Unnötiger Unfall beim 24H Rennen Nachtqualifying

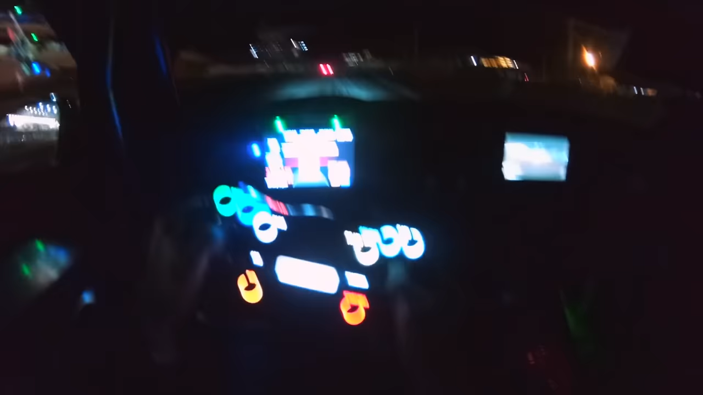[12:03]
Achter mir hier rechts Den Knopf drücke ich jetzt nämlich Und zack Hahaha Jetzt ist es richtig hell Leute Ich bin mit einem kalten Reifen losgefahren Deswegen muss ich hier ganz kurz vorsichtig einmal Um diese ersten paar Kurven rumfahren Aber dann heißt es Vollgas Und jetzt seht ihr mal hier Wenn ich Lichthupe mache Wie das aussieht Pass mal auf Alterschede Jogi Jogi Jogi Komplett Disco Aber auf jeden Fall da weiß der vor mir Ei Ok der hat schon Angst Hab ich's gefühlt ja Wenn er wieder einmal abbremst Aber Solange wir sicher vorbeikommen Alles gut Und raus
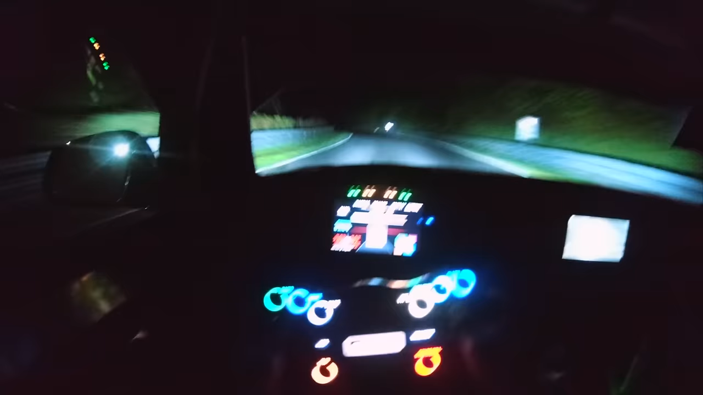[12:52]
erfasst Aber weil es auch hier berg hoch geht und kurven Du siehst halt nicht immer was Und das war Ey das war so ein verdammt krasses Gefühl So verrückt dass wir hier mit 230 kmh Und 240 fährst du hier den Berg hoch Blind Was irgendwie um die nächste Kurve dich erwartet Musst du viel vertrauen Auch in die Streckenposte haben In die Marshalls Dass das alles hier glatt geht Und ins eigene Auto Ins eigene können So du musst dir selbst vertrauen können Ey das ist Wahnsinn Hier hochzufahren wirklich Und das nicht nur hier einmal eine Runde Sondern 24 Stunden Renne Fährst du im Zweifel einen Doppelstint Und fährst mal fast 3 Stunden dann